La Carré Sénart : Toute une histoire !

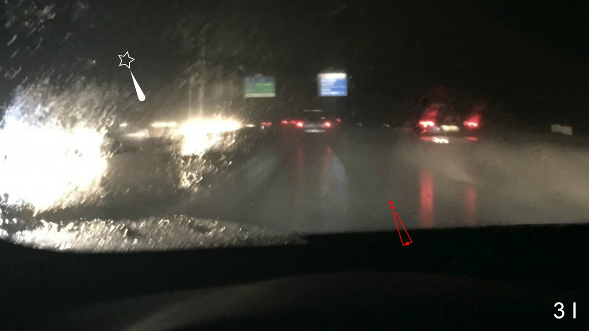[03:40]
Et ma mémoire, c'est un petit peu cette image-là, cette image un peu floue, un peu sombre, avec des phares et des balises.